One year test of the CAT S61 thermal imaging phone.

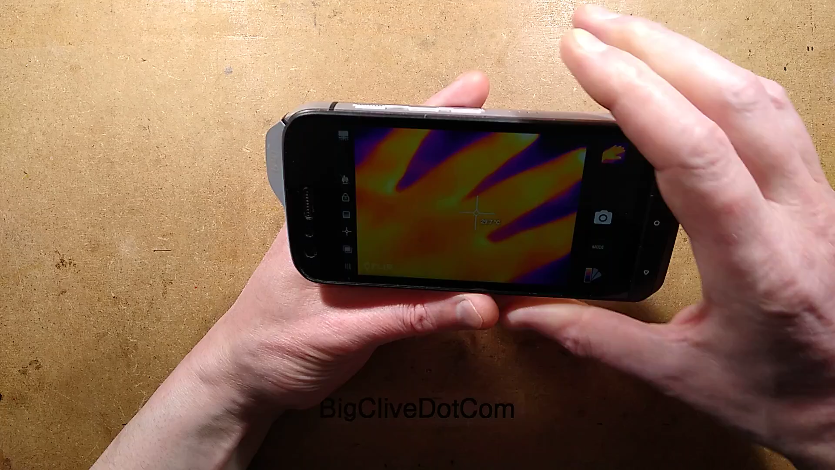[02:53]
It's a resolution of 80 by 60, which is fairly common for these things. And it's FLIR's standard app. I think if you get the little FLIR ones that slot in the end, it's more or less the same app. It has two sort of ranges. It's got the super high temperature mode and the standard temperature mode. And it's got loads of things like options, like targets that can be dragged in, moved around, and it can automatically sense the highest temperature point and the lowest temperature point.